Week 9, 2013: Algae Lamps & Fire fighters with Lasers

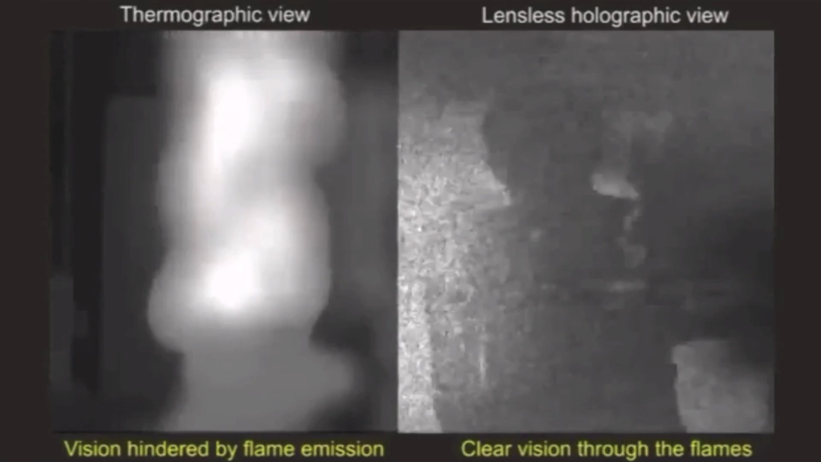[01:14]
Researchers have created a system that cuts through smoke with infrared lasers. The lasers bounce off of anything from people to furniture and go back through an imager to show the firefighters a 3D view of everything around them.